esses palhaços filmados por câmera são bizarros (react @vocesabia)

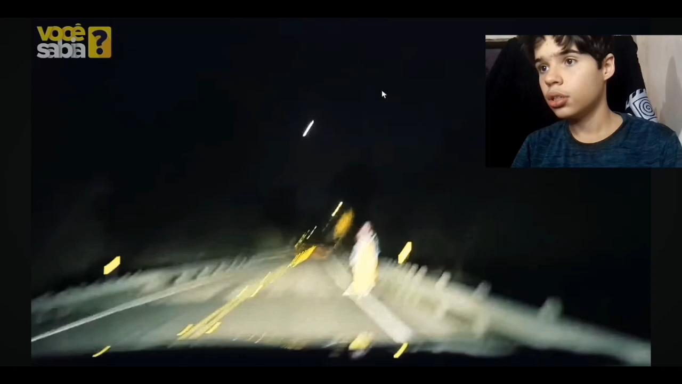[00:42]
Imagina você tá aí de noite dirigindo numa estrada Quando nada aparece um palhaço assustador Com um taco de beijo pronto pra quebrar o seu carro Caraca mano, esse vídeo aqui Do...
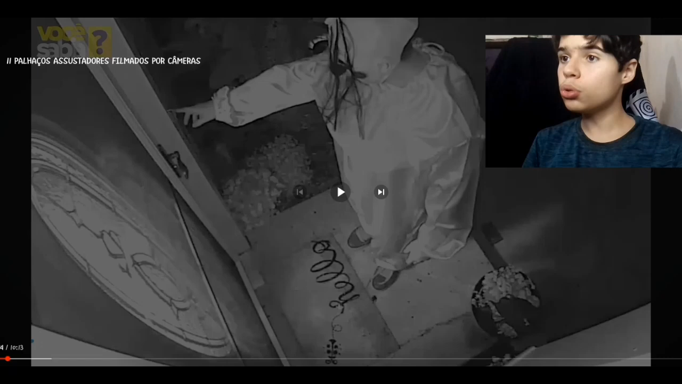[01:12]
só não sei se foi no YouTube Uma verificada na câmera de segurança da sua casa E se deparasse com um palhaço Bem na frente da sua porta Olhando pra sua câmera Querendo